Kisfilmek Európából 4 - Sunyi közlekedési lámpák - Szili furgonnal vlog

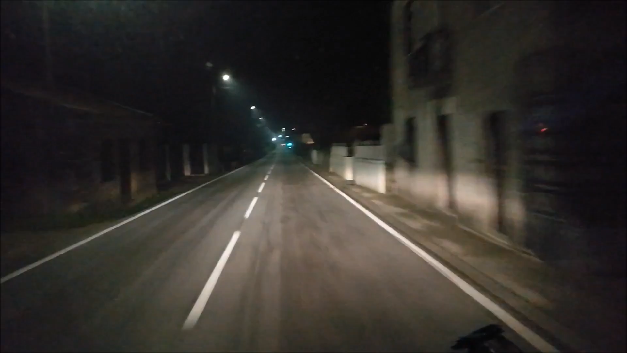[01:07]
Most gyorsan megyek, és át is váltott pirosra a lámpa.
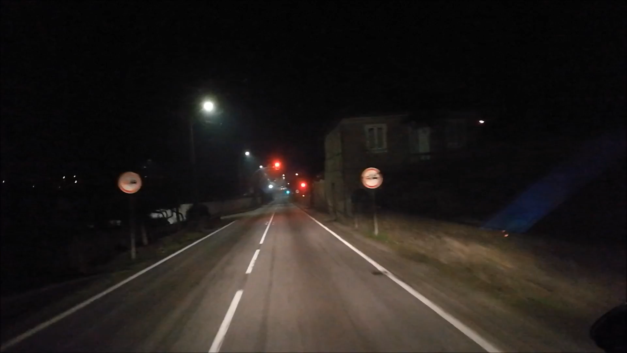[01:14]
Megbüntet a Portugál, a lámpák pirosra váltszanak, hogyha gyorsan mész a városban, vagy a faluban. És ha ide érsz, akkor zöld ismehetsz tovább. Így működik ez itt.
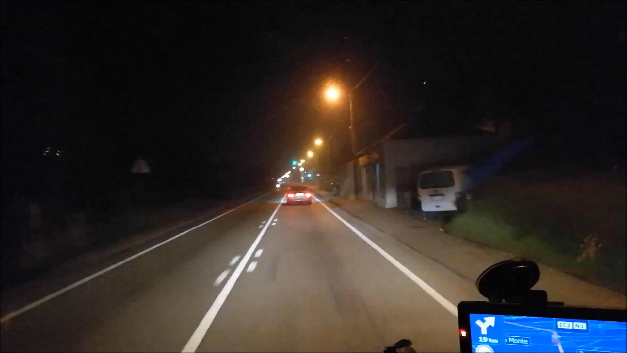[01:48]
Aki miatt meg átváltott a lámpa, az meg átment a piroson.